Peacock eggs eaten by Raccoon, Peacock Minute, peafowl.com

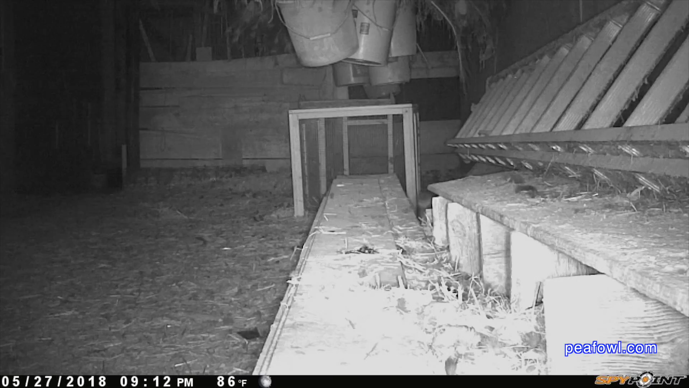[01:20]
We're getting the eggs in the trap before the raccoon gets in there. We taped them up,